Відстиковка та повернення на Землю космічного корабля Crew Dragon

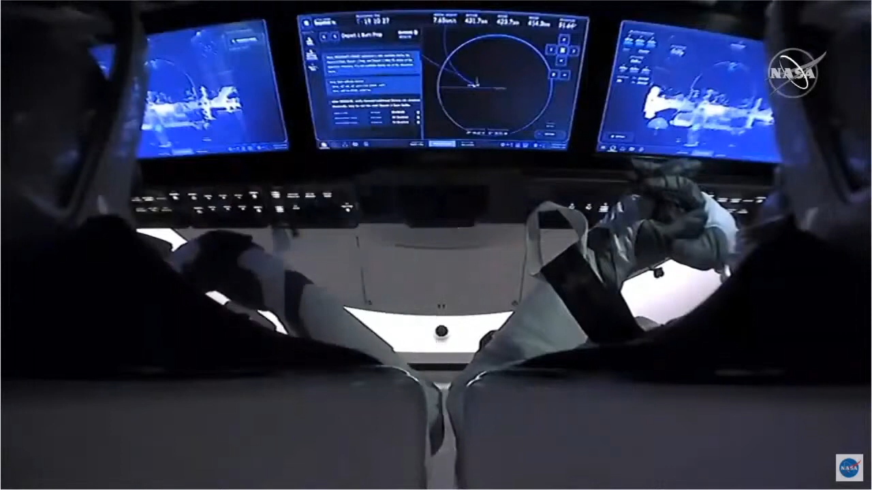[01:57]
Beautiful view, just had a beautiful view there of the relative navigation sensors providing an infrared view
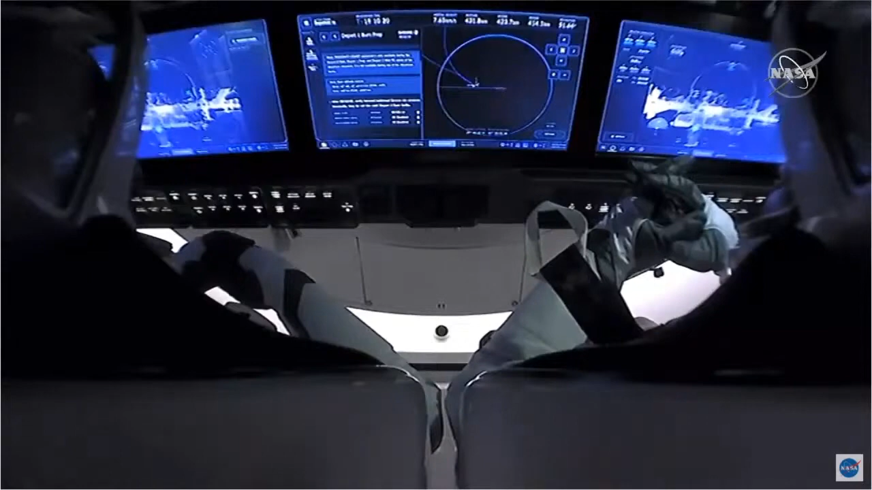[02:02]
of the International Space Station as Bob and Doug drift away from it.